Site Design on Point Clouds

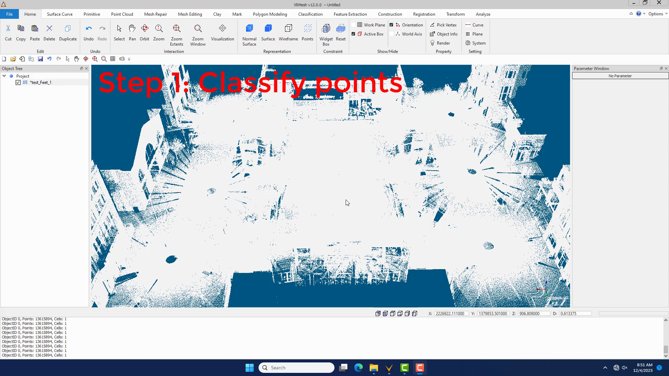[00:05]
Step 1. Classify Point Clouds Under Classification menu,
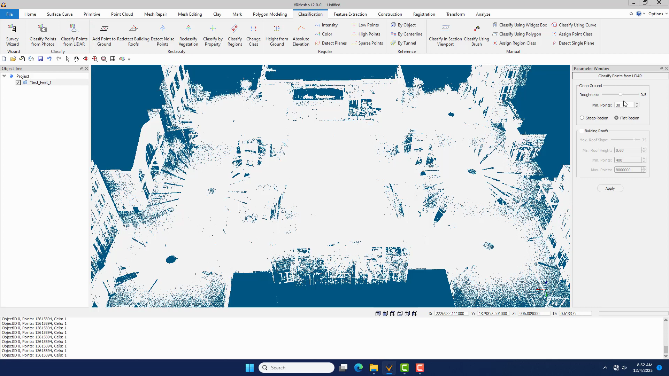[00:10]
click Classify Points from LiDAR command. Click the Index command to load more points from the indexed file.
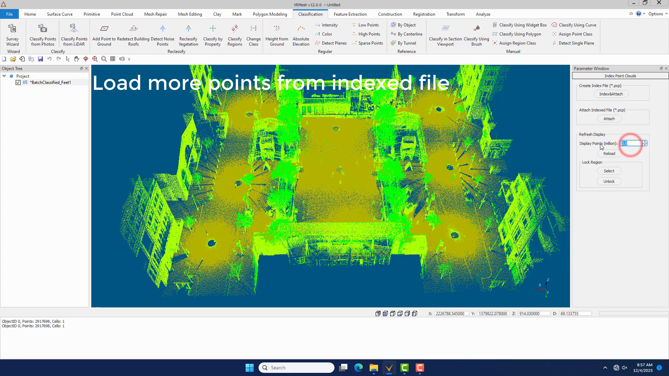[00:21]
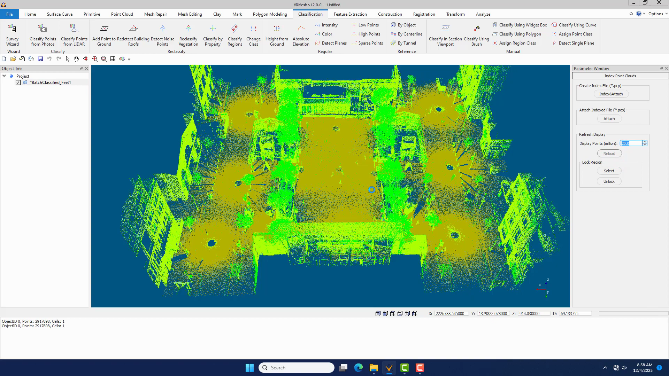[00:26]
Step 2.
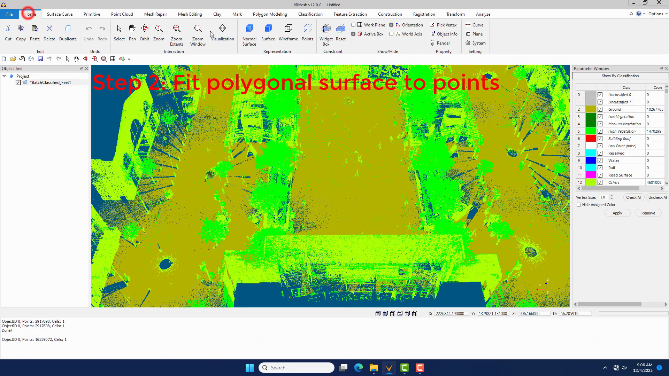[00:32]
Fit Polygonal Surface to Points Click the Widget Box command under Home menu to show parts of interest.
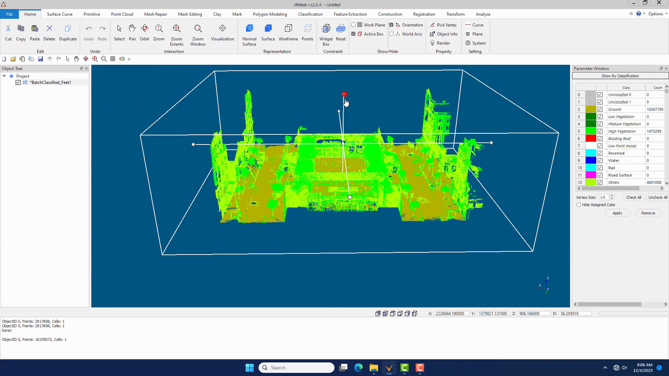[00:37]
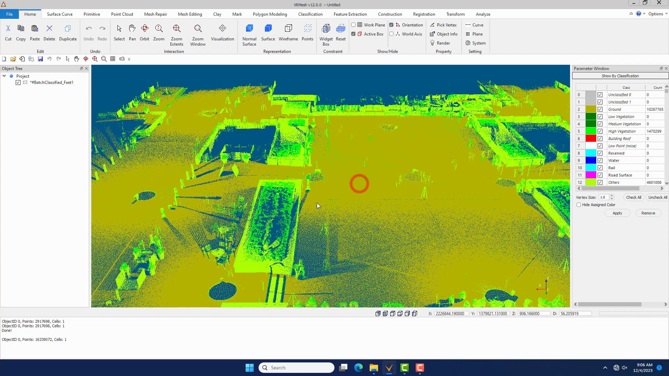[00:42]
Extract Profiles Under Construction menu, click Extract Section Lines command. Click 3 vertices to generate a cross-sectional region.
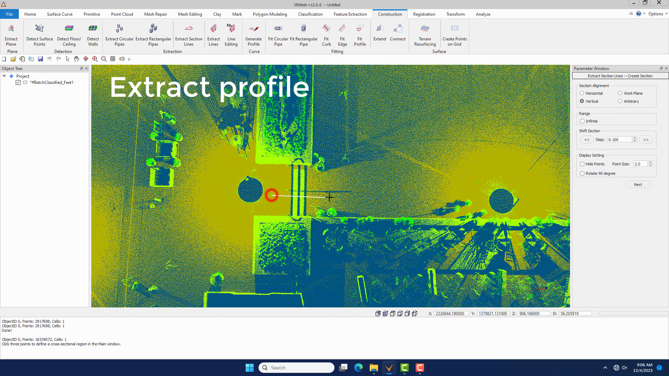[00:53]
The region will show up in the cross-section viewport. Thank you.
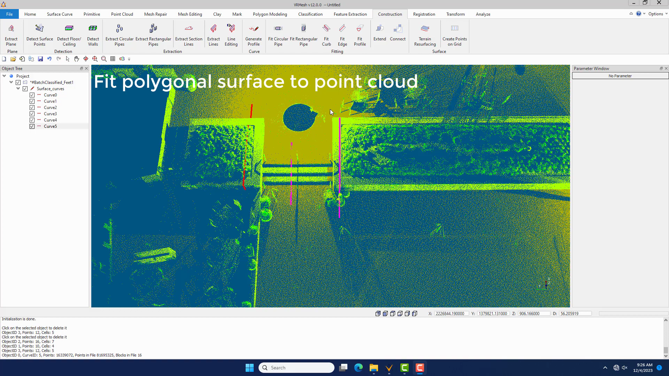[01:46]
Click the Fit Profile command to fit polygonal surface to point cloud,
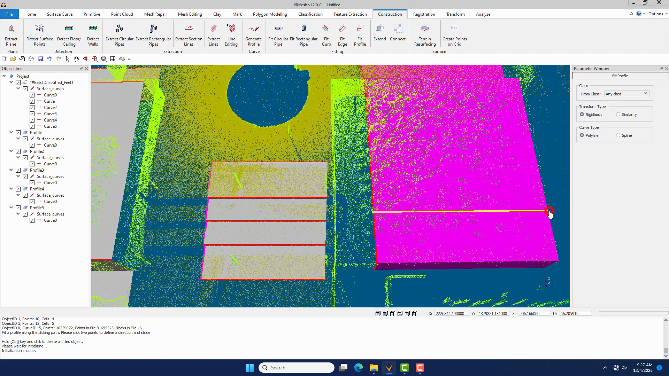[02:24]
and click the Extend command to adjust the polygonal surface.
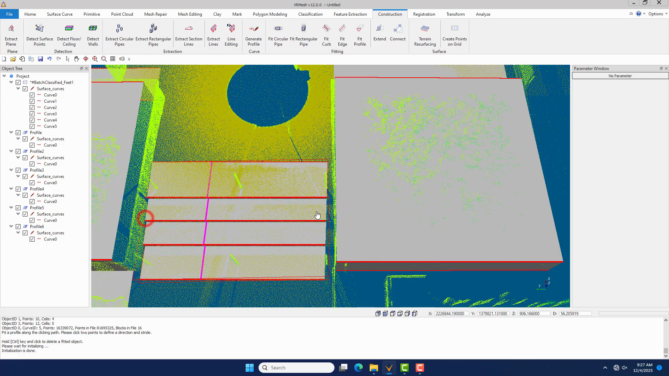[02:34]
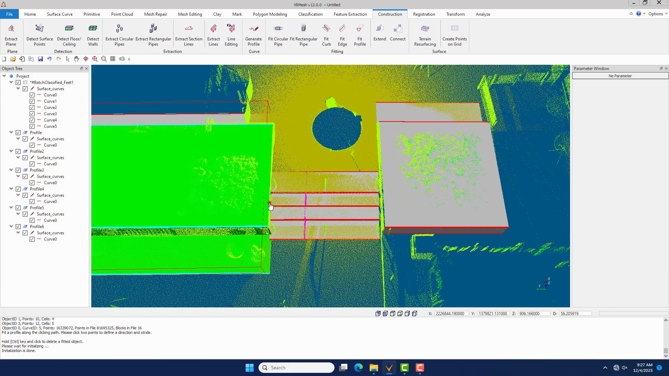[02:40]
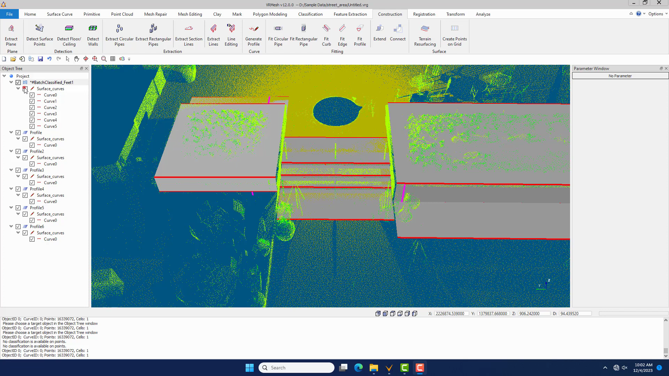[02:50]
Under Polygon Modeling menu, click Add command to add polygonal surface to buffer for editing.
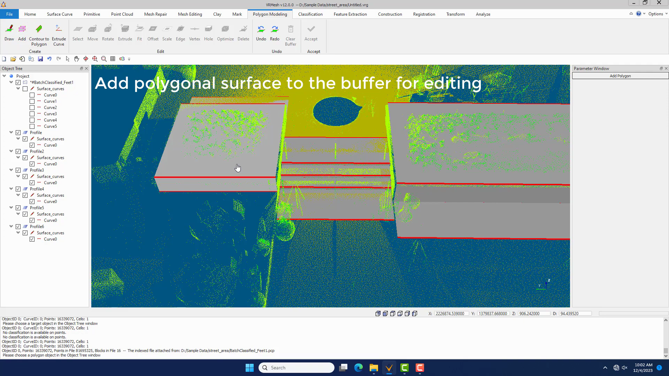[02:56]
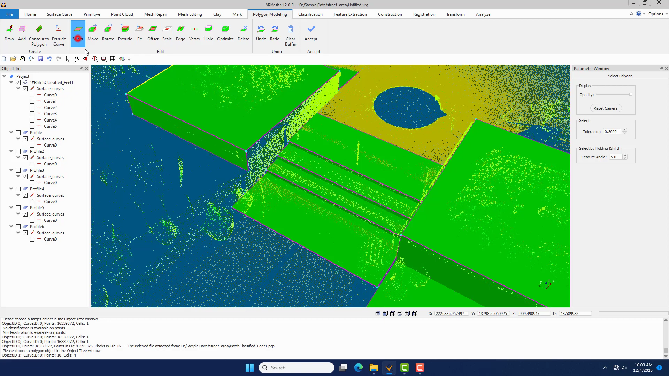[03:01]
Click Select command to select a boundary and click the Move command to move the boundary.
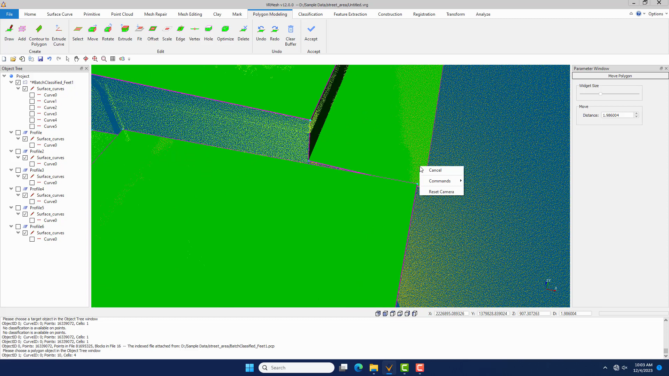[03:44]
Select the and hold Shift to click an edge to add a vertex. Hold Alt and click two vertices to merge them.
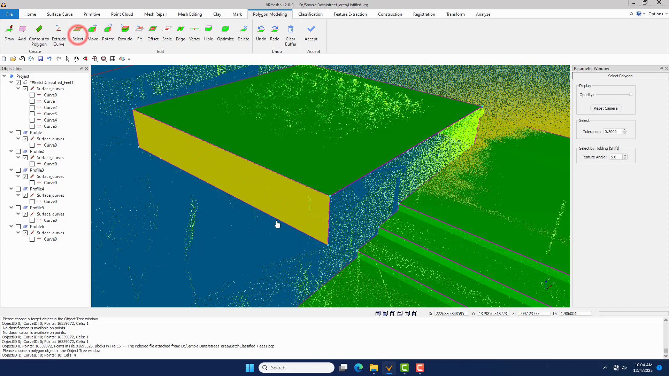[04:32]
Select a boundary, and click the Extrude command to extrude the boundary.
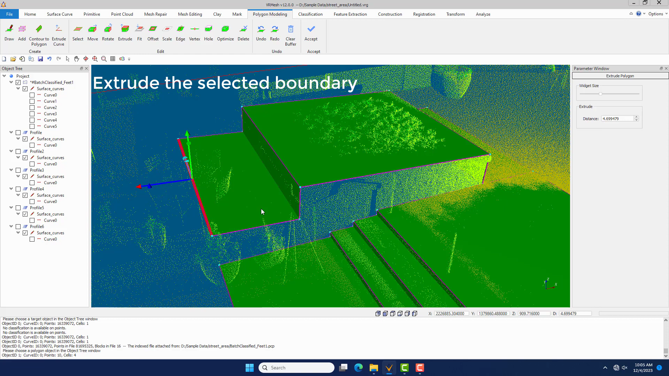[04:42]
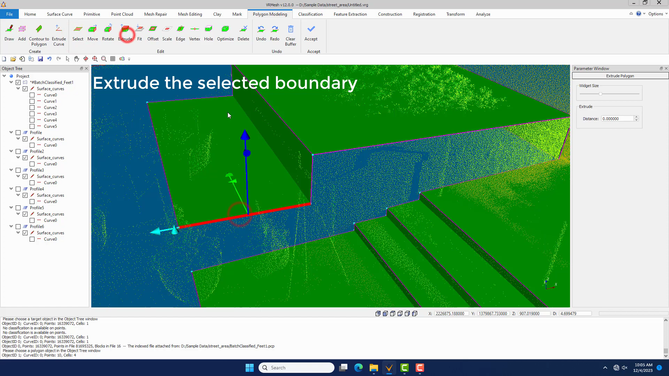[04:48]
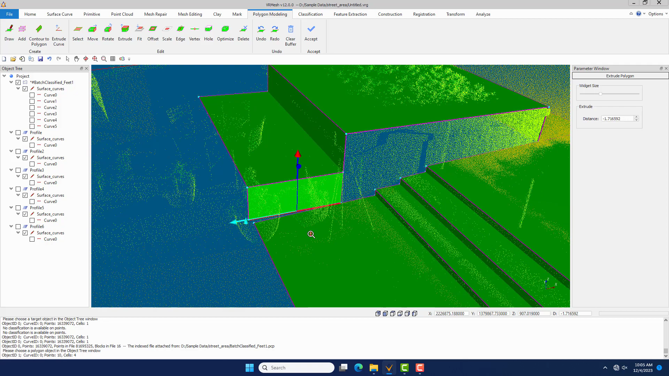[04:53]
Click Vertex command, hold Shift to add a vertex, hold Alt to merge two vertices.